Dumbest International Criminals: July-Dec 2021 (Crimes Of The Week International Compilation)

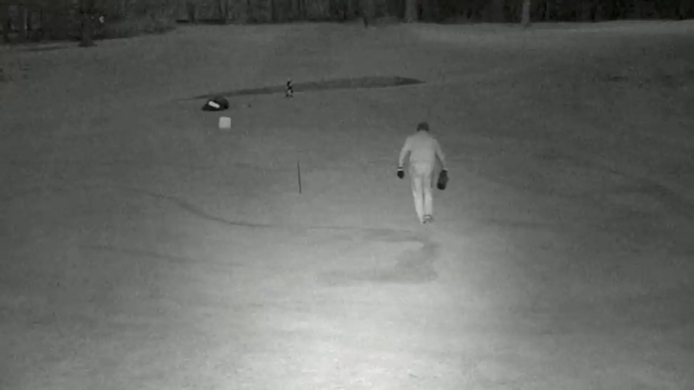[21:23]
In April of this year, under the cover of darkness, he put on a balaclava and headed out onto the green of the third hole of the course, where he proceeded to douse as much of the area as he could with weed killer. Unfortunately for Newton, he was spotted by the groundskeeper, who immediately jumped into his vehicle and began driving towards him. Newton attempted to run, but ended up slipping right into the path of the groundskeeper and getting hit. Though it appears that Newton was not injured as a result of the collision,